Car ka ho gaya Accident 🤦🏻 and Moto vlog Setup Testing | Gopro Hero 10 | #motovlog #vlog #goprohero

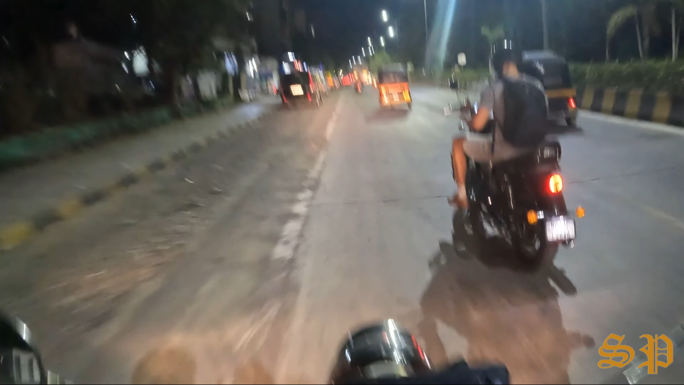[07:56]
अभी हम पहुचके एक बैरिज पर बस दो कदम पर गैरेज है,
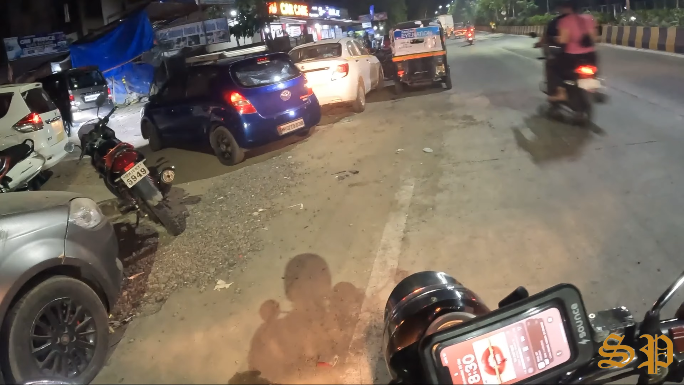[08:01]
और देन हम देखेंगे हमारे सुन परी को, अरे वह यह तो अपनी गाड़ी बहार निकल रही है, दूर से तो इदम मखन दिख रहा है सब कुछ प्रॉब्लम तो नहीं लग रहा है, ठीक है थोड़ा प्याह पास से देखते चलो,